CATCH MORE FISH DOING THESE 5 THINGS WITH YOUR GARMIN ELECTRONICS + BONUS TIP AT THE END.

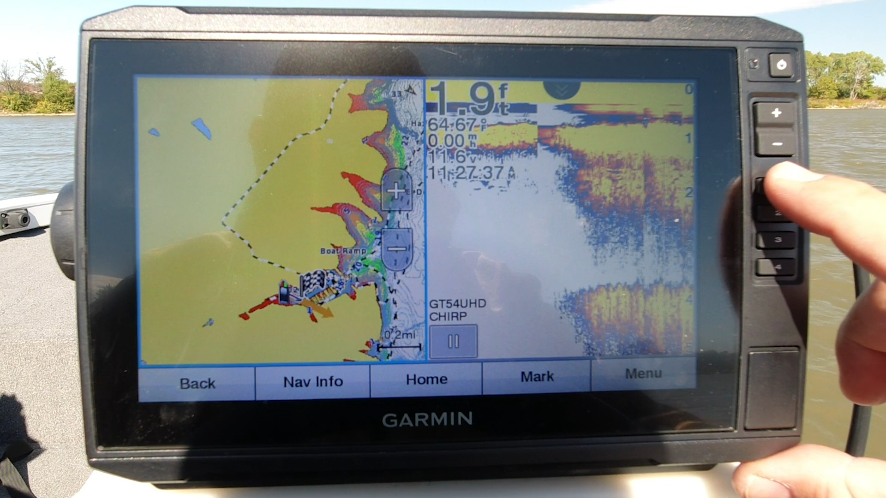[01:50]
On screen: depth 1.9 ft
This is right here on your right side. You're going to push and hold and it's going to say shortcut page save to shortcut key number one.
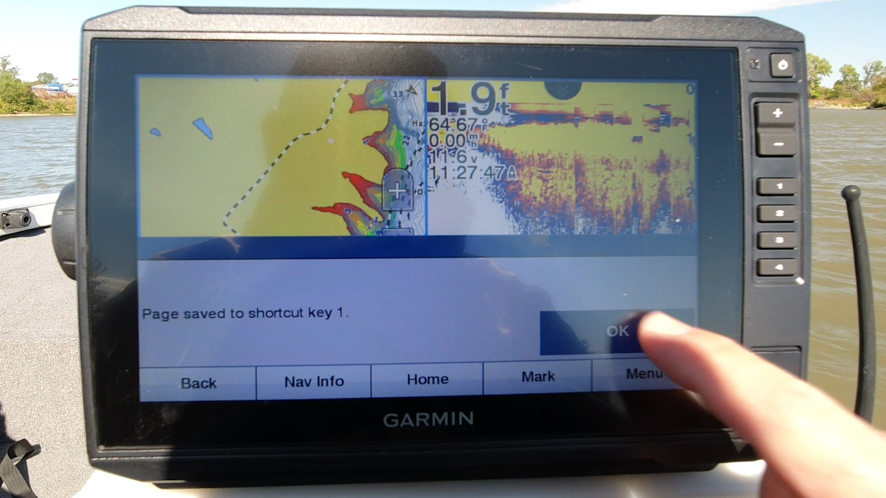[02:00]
All right, very good. Now my 2D and my mapping screen, this is going to use when I'm running out across the water. Then I'm getting to where I want to go to start fishing and doing some more precise searching,
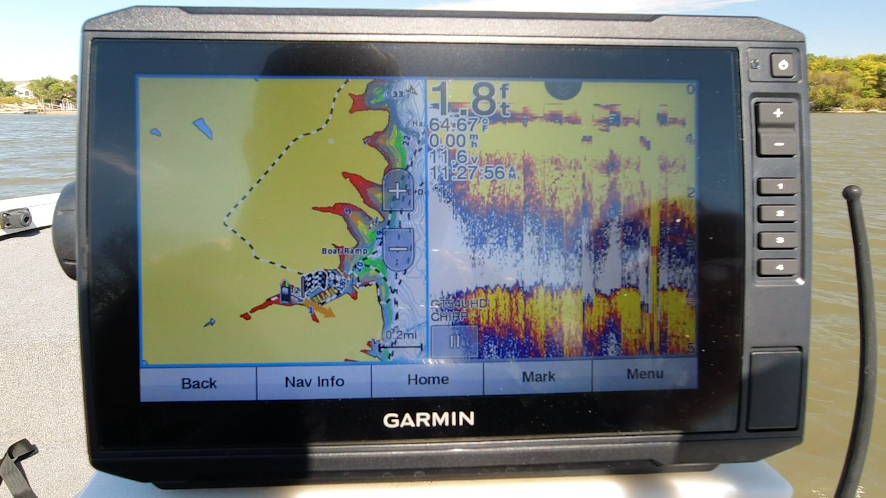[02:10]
On screen: depth 1.8 ft
but this is an important one. So let's go back home. Like I said, the next one I do, I like using side imaging.
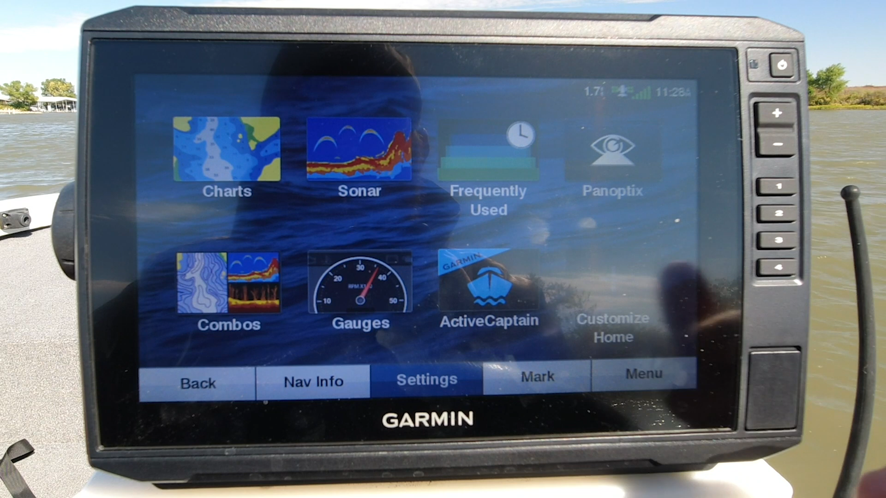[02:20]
Once I've run across the water, I want to start investigating where I'm at. So we're going to come in here. I'm going to click side view. There's my side imaging pulled up here.
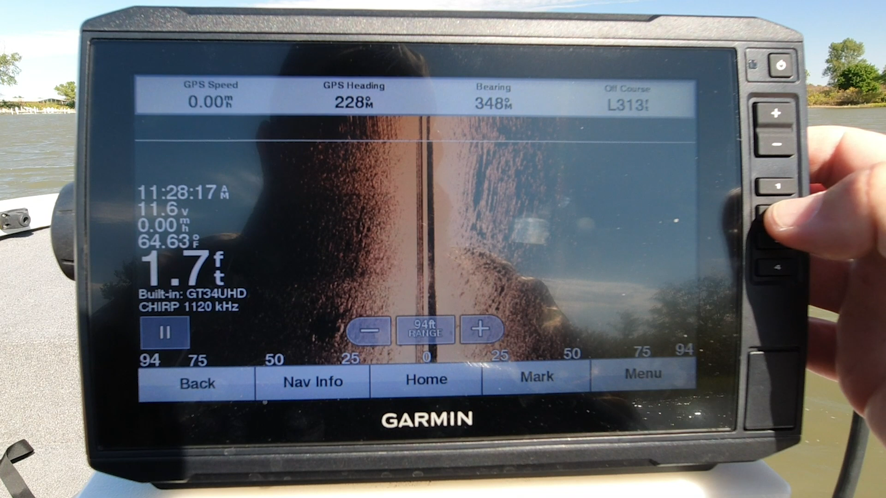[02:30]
On screen: depth 1.7 ft, water 64.63°F
I'm going to go over to the number two button, press hold, and there it is.
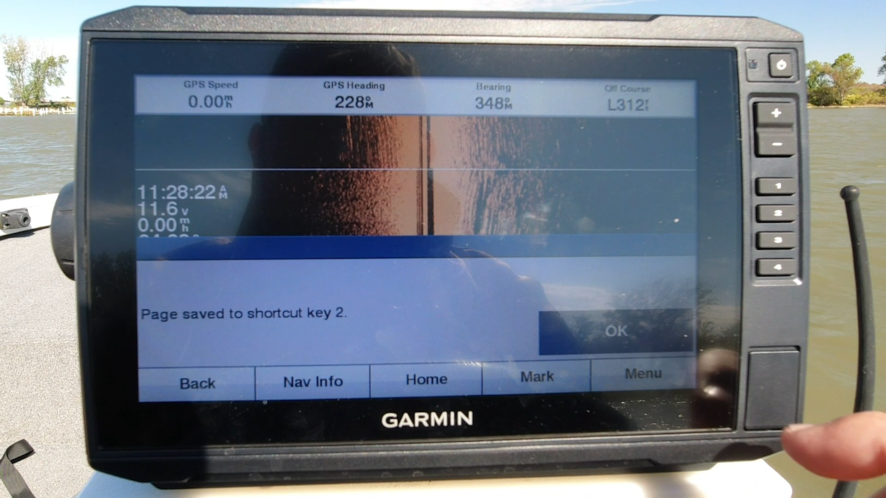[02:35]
Page save to shortcut key number two. All right, let's go one more time here.
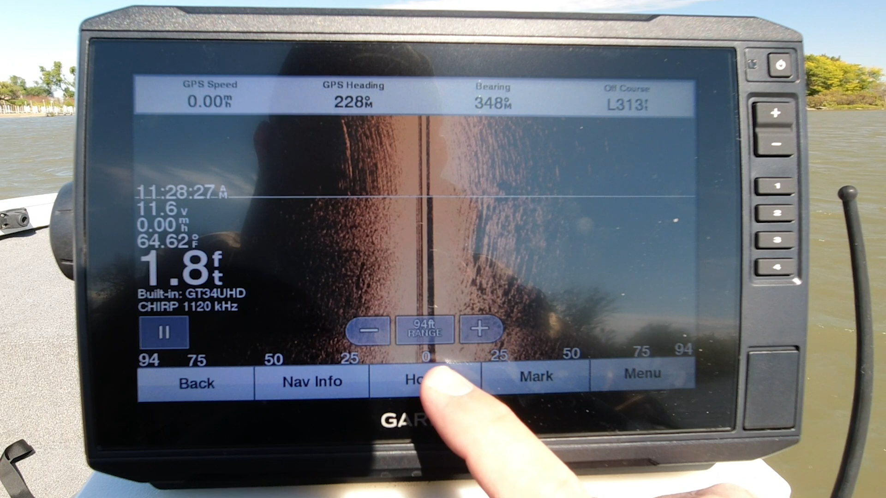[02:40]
On screen: depth 1.8 ft, water 64.62°F
Let's go get my live scope pulled up. I'm going to pan optics. And right now I've got set up in perspective. So I'm going to come over here to number three.
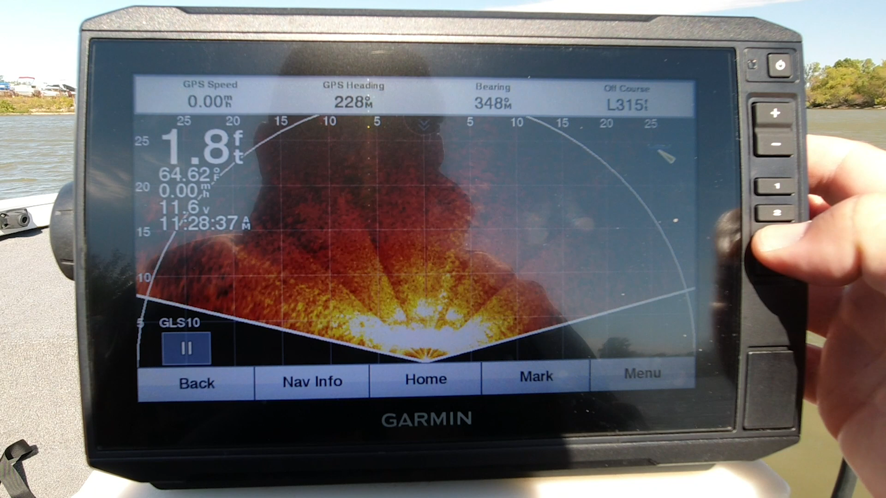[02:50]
On screen: depth 1.8 ft
I'm going to press hold and page save to shortcut number three. Now back to the home screen. So here we go. I'm going to just tap my number one.
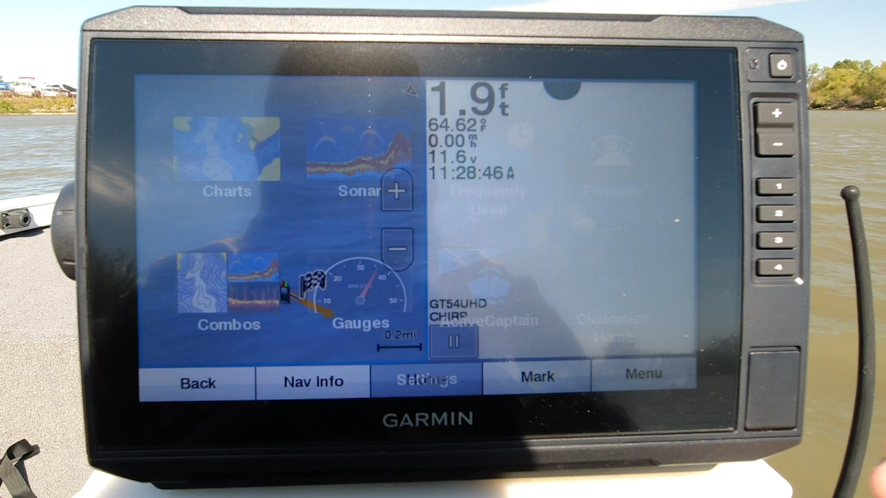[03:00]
There it is. I'm going to tap number two.
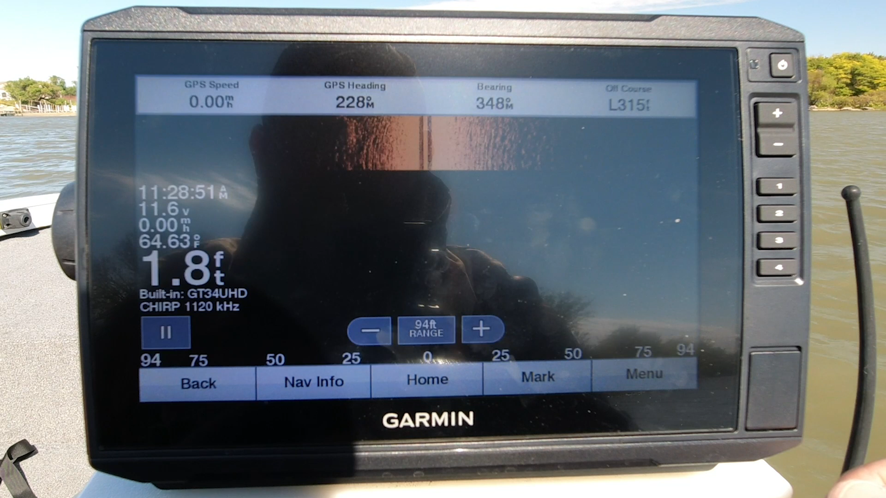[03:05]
On screen: depth 1.8 ft, water 64.63°F
It's going to kick me right side imaging. And number three pulls me right over to live scope. So there it is, guys.
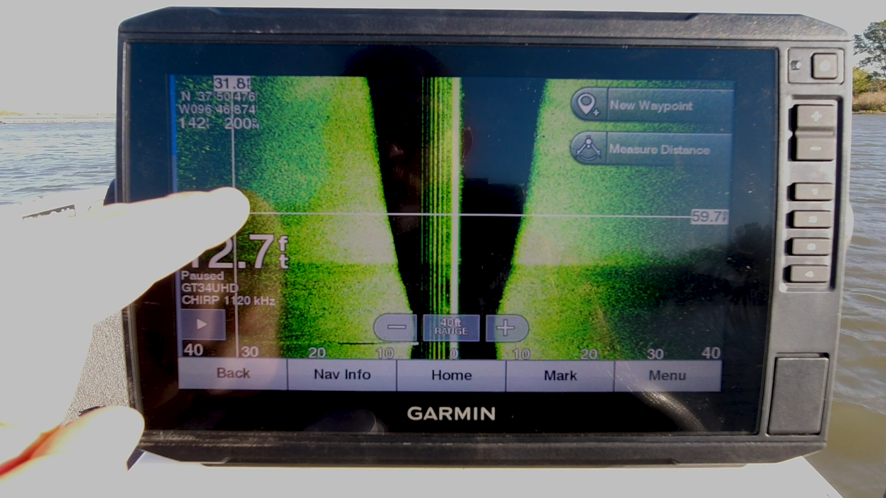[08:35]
And if I see something bigger I want to check out, I can simply swipe down and that's going to bring my cursor up. Pull it up. Once I'm there, hit my waypoint button.
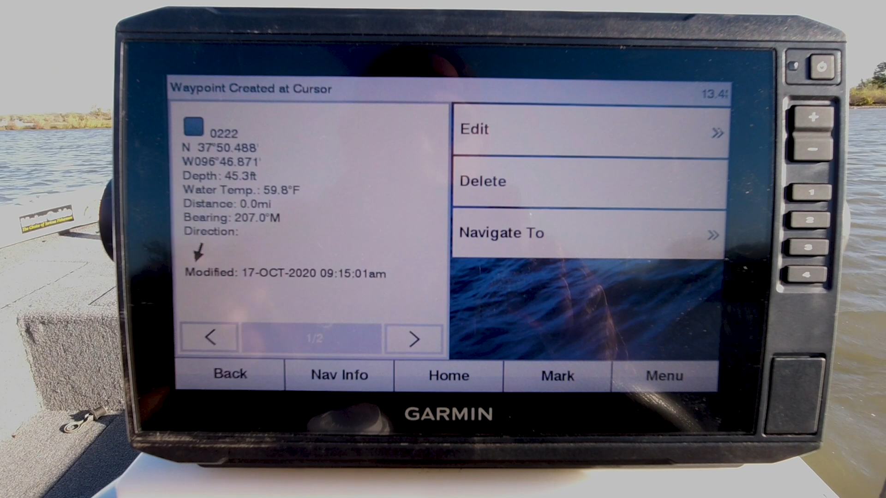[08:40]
And there you go. I've got new waypoint 222. You can go in and edit. You can change the name, make some notes on it.
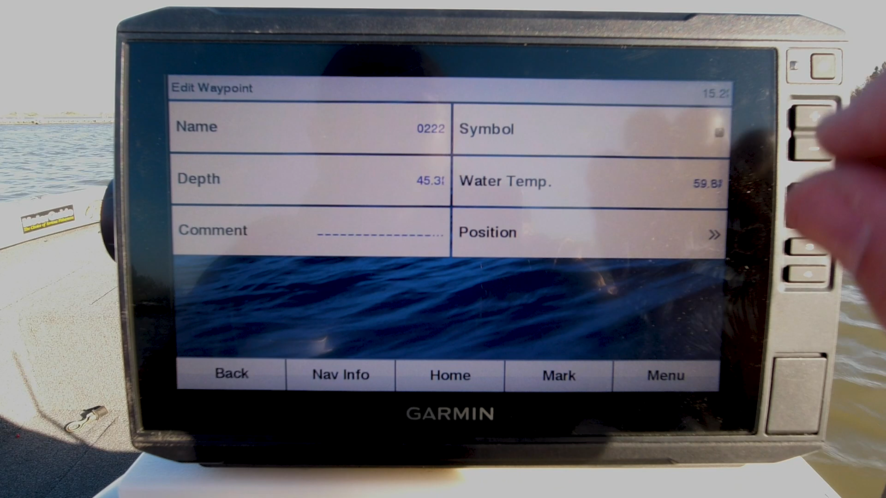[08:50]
It's going to tell you the water temperature depth, everything you need to know to save it for later if you want to check it out next time. So let's go back. Hit the play button.
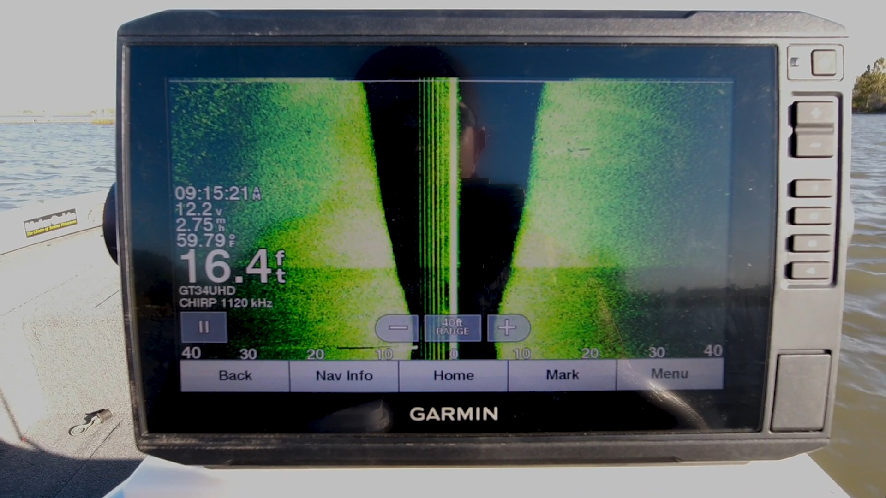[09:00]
On screen: depth 16.4 ft, water 59.79°F, speed 2.75 mph
Brings us back to live sonar. You're going to see the line come down. Now this is showing where it's catching up to what you're going over now. This is from when it paused when you set your waypoint.